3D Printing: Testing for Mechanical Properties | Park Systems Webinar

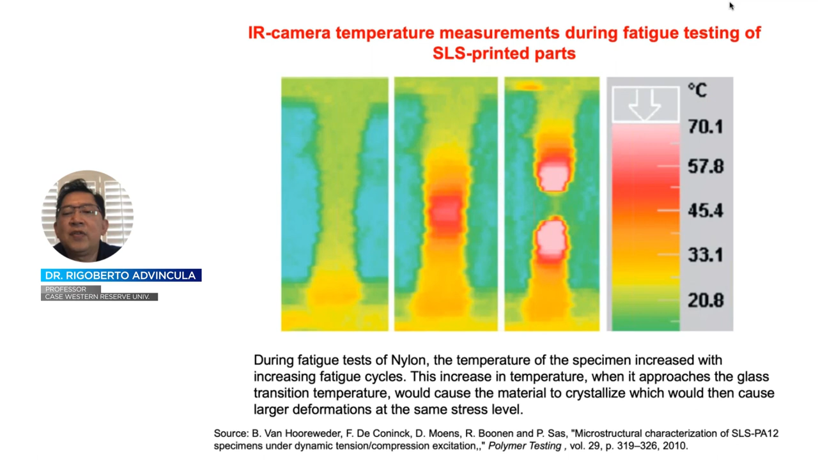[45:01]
temperature zone where the fracturing actually occurred. And actually this is a picture of the stress level that was applied to cross fracturing. Okay so we're almost done.